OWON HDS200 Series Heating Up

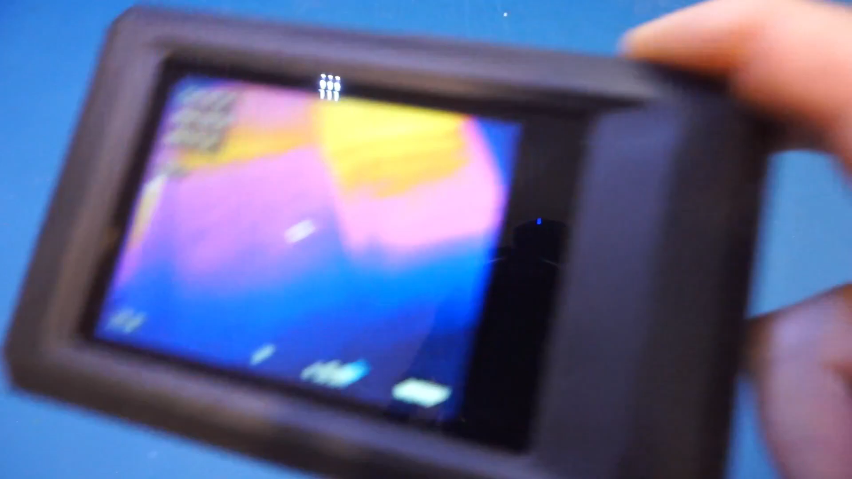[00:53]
And from left to right, you can see here, let me just turn on the recording.
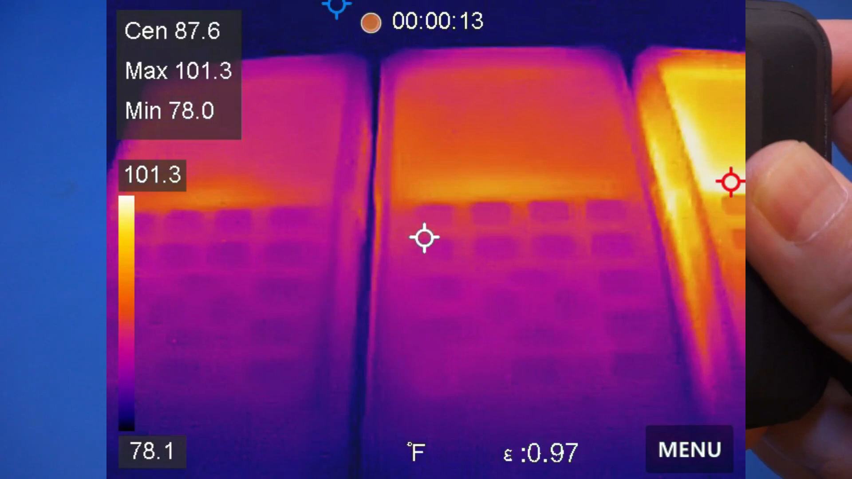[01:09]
On screen: max 101.3°F, min 78.0°F, scale top 101.3°F, scale bottom 78.1°F
And here in the middle, that's the HDS2102S. And to the right, that's the HDS2202S.
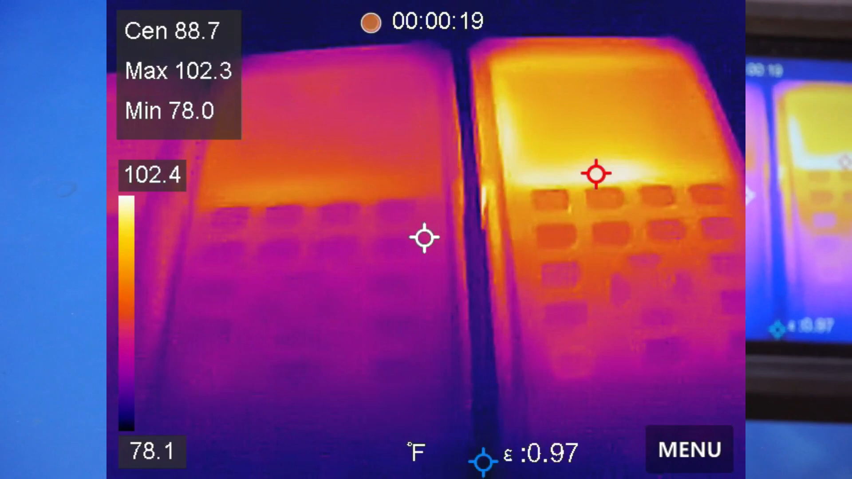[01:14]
On screen: spot 88.7°F, max 102.3°F, min 78.0°F, scale top 102.4°F, scale bottom 78.1°F
And you can definitely see that the HDS2202S runs a little bit hotter than the 272S.
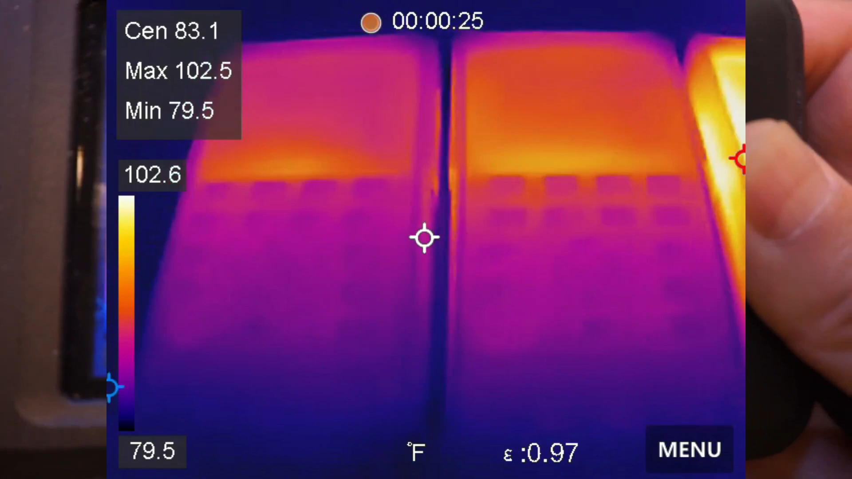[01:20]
On screen: spot 83.1°F, max 102.5°F, min 79.5°F, scale top 102.6°F, scale bottom 79.5°F
And the HDS2202S. And the HDS2202S runs the hottest.
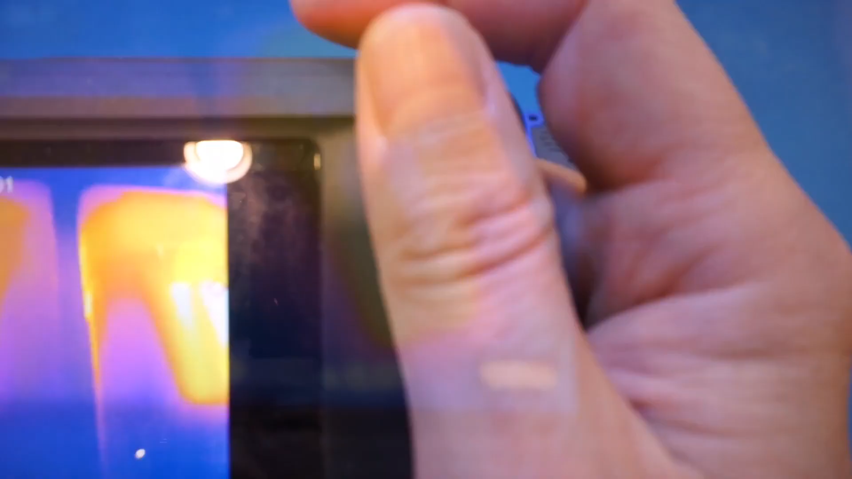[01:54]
Again, from the reverse side, you can see that the HDS272S runs the coolest, whereas the HDS2202S runs the hottest.
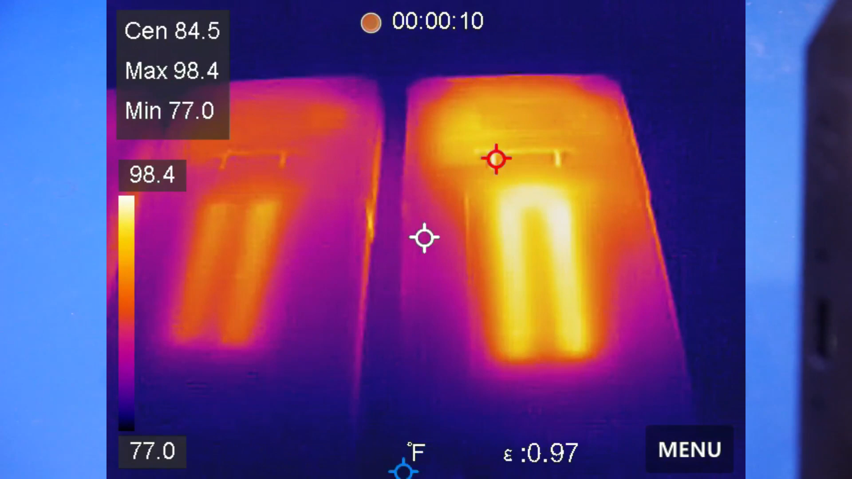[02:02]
On screen: spot 84.5°F, max 98.4°F, min 77.0°F, scale top 98.4°F, scale bottom 77.0°F
So the same thing as we see here, and you can see the battery compartment and the battery inside.